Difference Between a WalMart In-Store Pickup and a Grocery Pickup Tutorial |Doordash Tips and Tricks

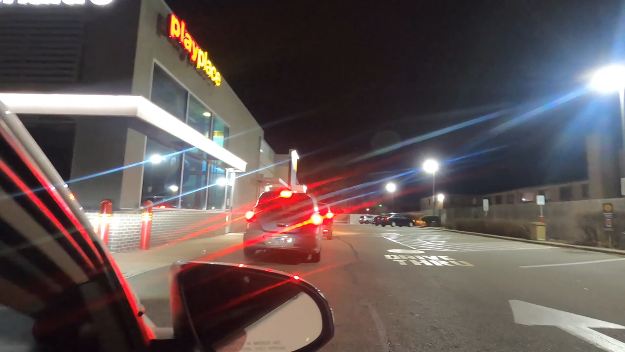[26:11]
The line. This is the street right here.
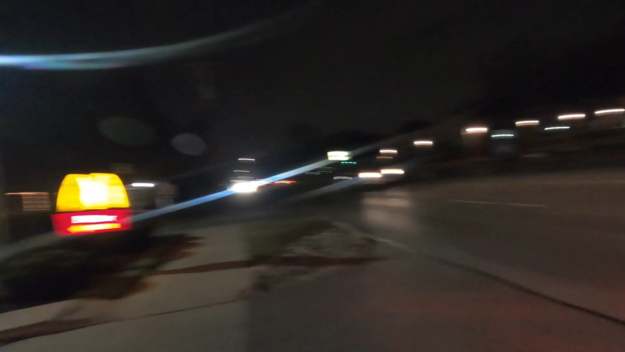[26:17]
Look at this. Absolutely not gonna happen. Let's go.